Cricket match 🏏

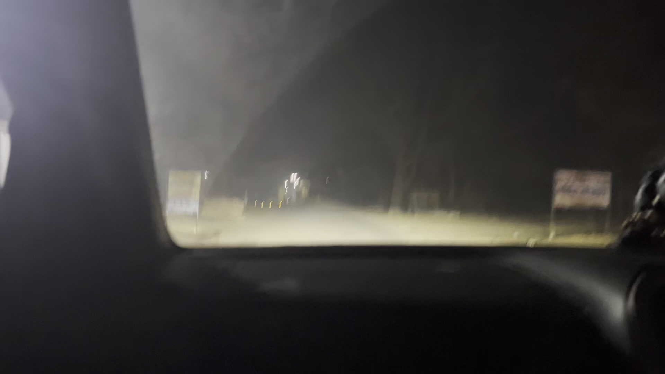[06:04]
ये देखो धुंध आ गई फिर से, कुछ नहीं दिख रहा भाई।
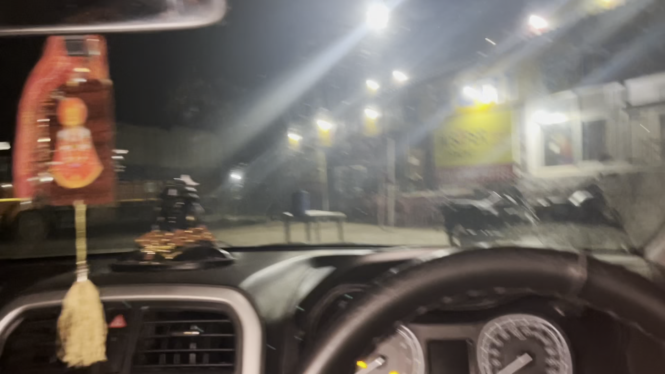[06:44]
यहीं से लेना था राइट, आप पहुंच गए अपने अपना ढाबे पे, होटल है ये तो, अपना ढाबा बोल देते हैं भाई।